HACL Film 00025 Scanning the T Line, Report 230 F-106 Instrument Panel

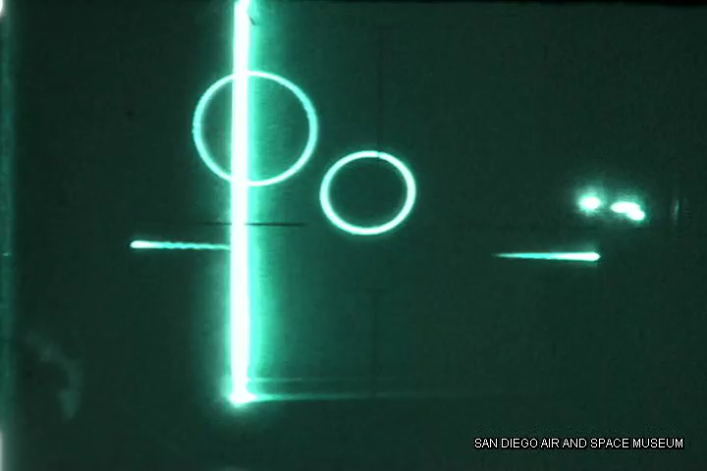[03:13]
At the same time, you bank right to keep the dot centered.